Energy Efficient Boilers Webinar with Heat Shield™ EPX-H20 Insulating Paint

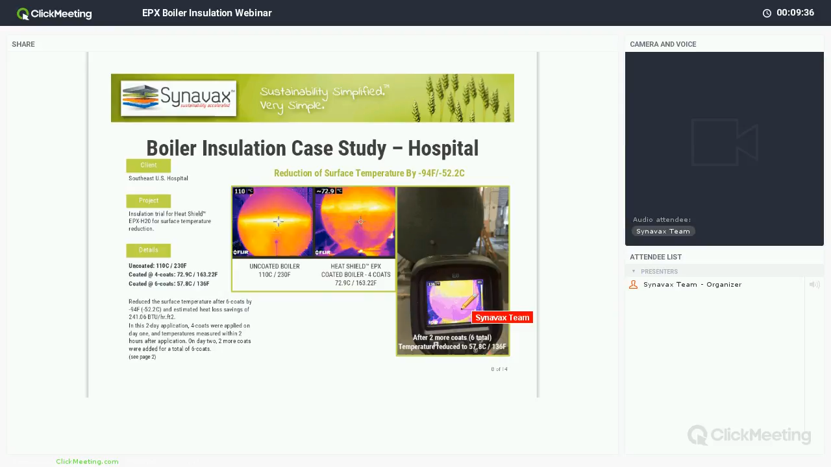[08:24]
On the Celsius side, that would be from 110 Celsius down to 57.8 Celsius, so over 50 degrees Celsius different. And you can see in the second thermal imaging, this was done at the six coats where they had reduced it even more. One nice thing also about this case study is, and that's Dwayne in the photo,